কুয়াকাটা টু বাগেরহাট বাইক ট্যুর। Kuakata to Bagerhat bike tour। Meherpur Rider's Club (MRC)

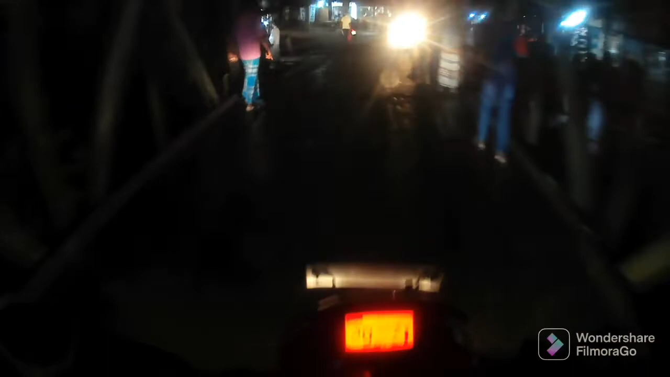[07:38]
ফিরোজপুরের ভিতরে শিলা অবস্থান করতেছে এখান থেকে ফিরোজপুর আমার মানে খুব বেশি দূরে হবে না নদীর নাম হচ্ছে কথা
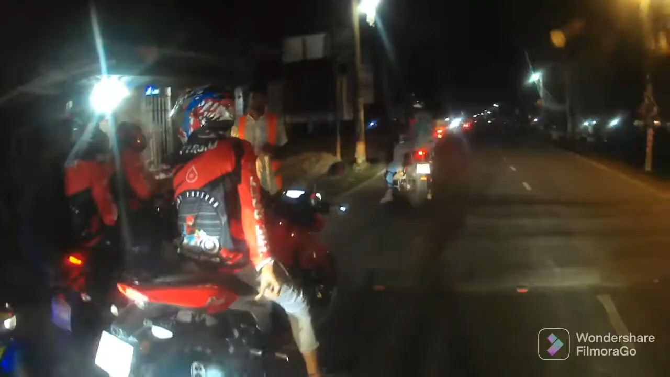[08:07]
হাটে তারপর এখানে একটা টোল দিয়া লাগছে পিছনে একটা ব্রিজ আছে আর